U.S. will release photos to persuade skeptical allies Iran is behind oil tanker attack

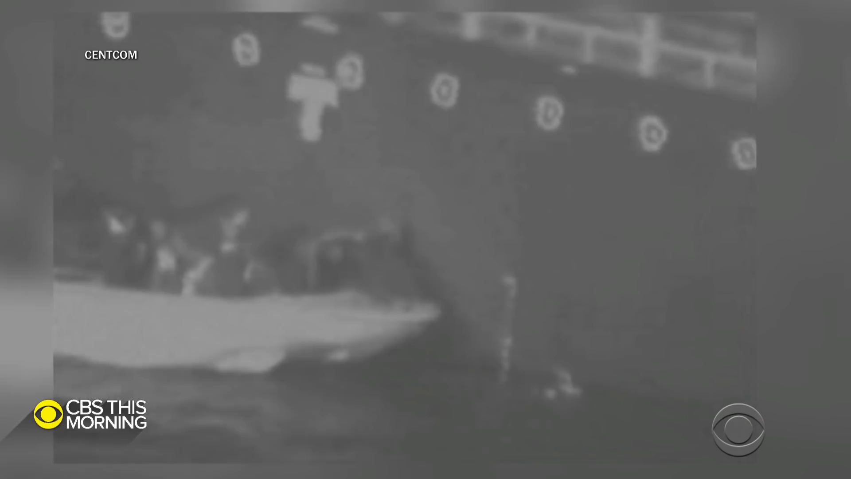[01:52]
Hours later, another Iranian boat came alongside the stricken tanker and removed what U.S. officials say is an unexploded mine attached to the hull. Although this video has left many countries unconvinced,